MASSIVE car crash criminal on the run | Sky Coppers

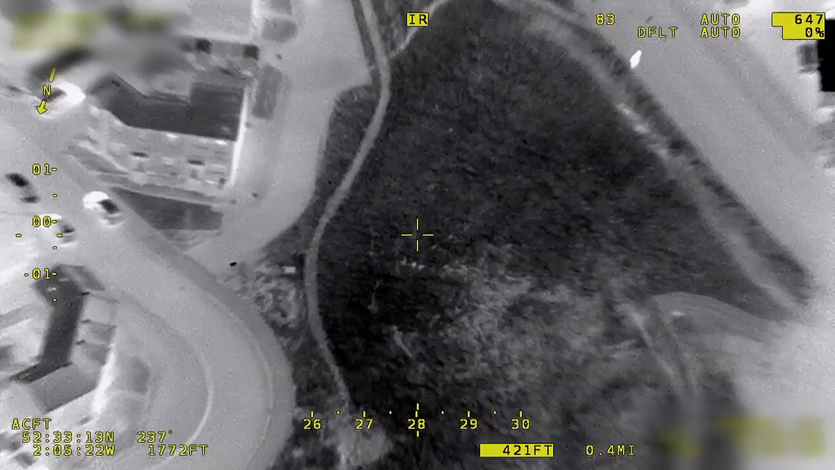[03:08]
He's got a black hoodie on.
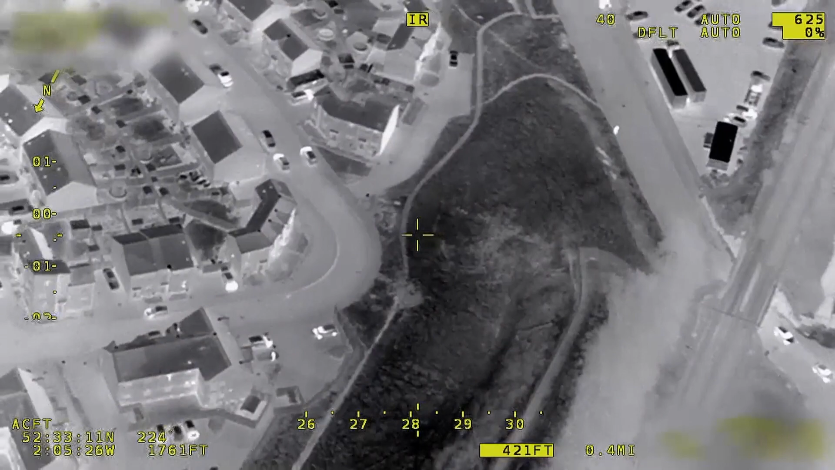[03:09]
He has a black hoodie on. All black, male white, possible ginger hair. Just looking for him now.
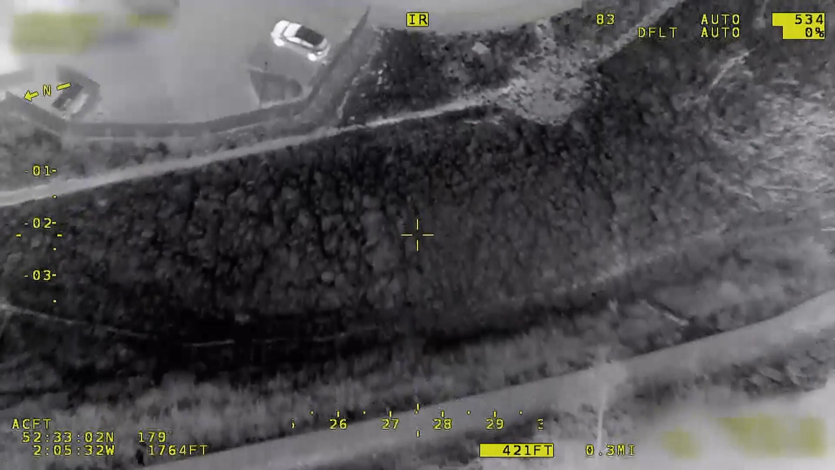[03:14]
He's literally got him past above us.
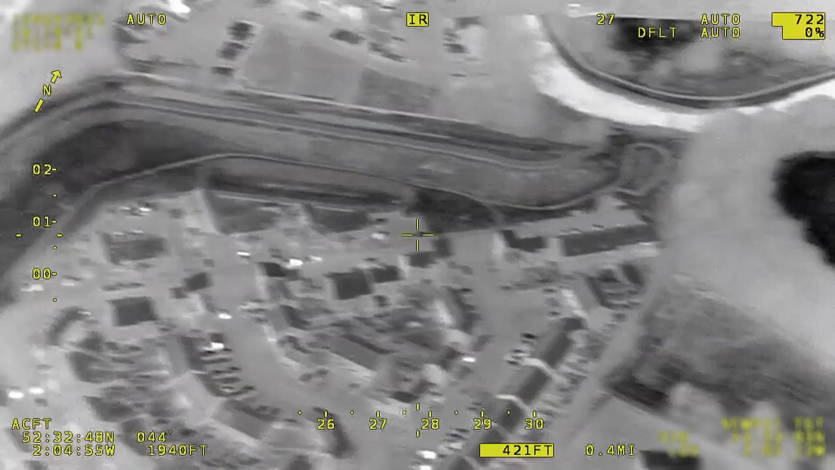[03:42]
Drone 4, we have Acre Lane.
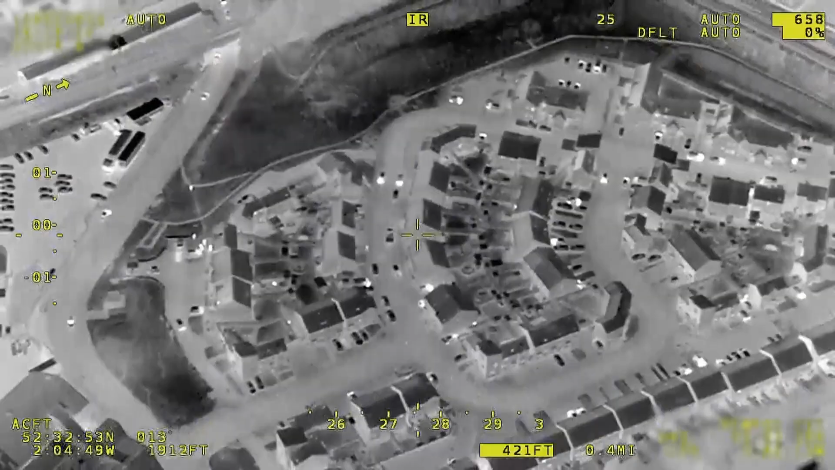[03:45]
This is the last location of these fenders. Start point. I've got safety.